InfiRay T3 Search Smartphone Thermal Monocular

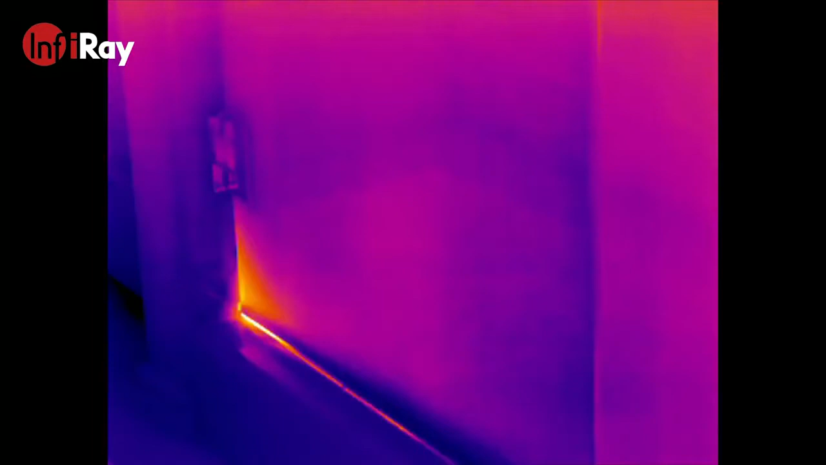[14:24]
if irregularities were detected from the thermal imagers.
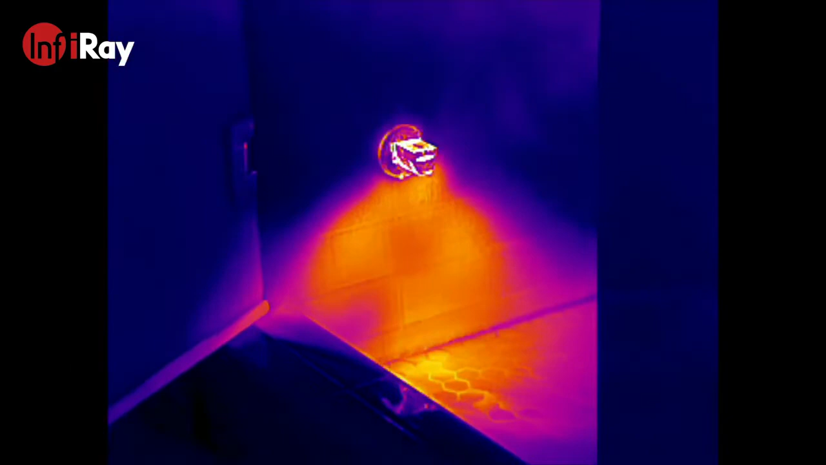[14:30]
As shown here, I've run my steam, and it's able to pick up all the hot condensation that's being blown from the steam unit.
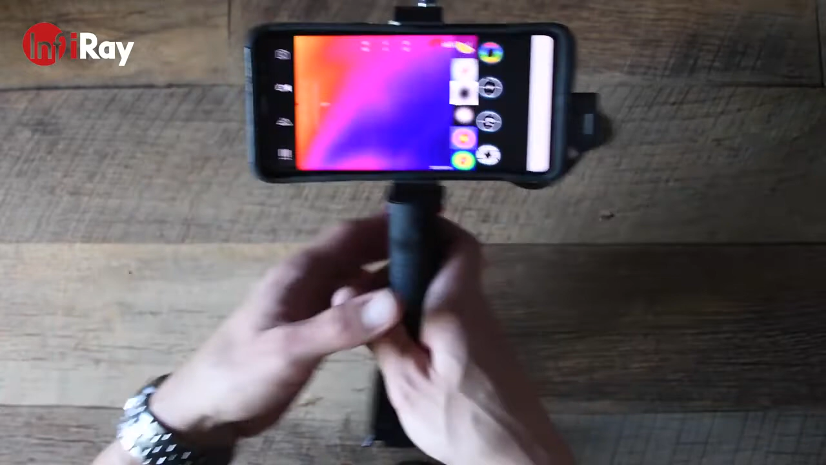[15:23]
which I've found to be a sturdy solution, especially if you attach it to a tripod.